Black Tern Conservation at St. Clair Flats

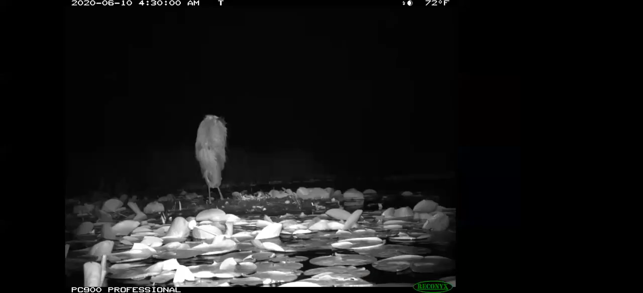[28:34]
Um, these pictures are actually from Wigwam Bay. Um, but they're really nice because you can see how these pictures turn out. Um, and you can see these pictures are able to, um, locate, you know, find a couple, um, nest visitors. So this is somebody who showed up on camera. Um, they did not eat the eggs. They were just hanging out nearby.
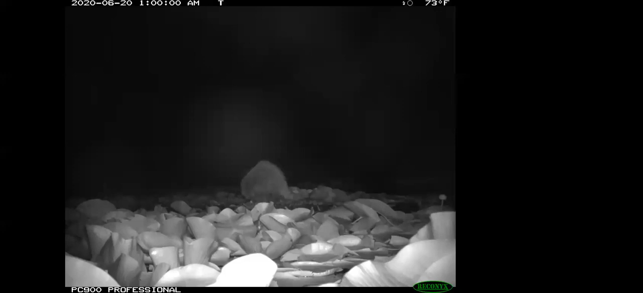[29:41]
This one did eat the egg unfortunately, which is a bummer. Um, this guy is a mammal. Um, if you want to think to yourself and take a guess at what it is, um, out in Wigwam Bay, the, the maps are bigger and, and closer to the water's edge. Um, which seems to make them more susceptible to this predator. Um, we've only seen this predator out at St. Clair Flats one time.
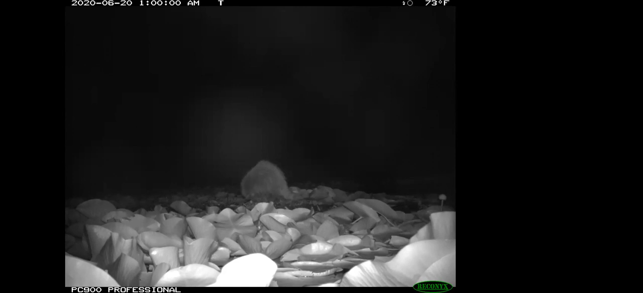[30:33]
Um, so this seems to be a pretty detrimental predator. Um, and this is a raccoon, if you see the little striped tail there. Um, apparently raccoons are pretty good swimmers and so they will swim out to the nest and just eat all the eggs that they can find.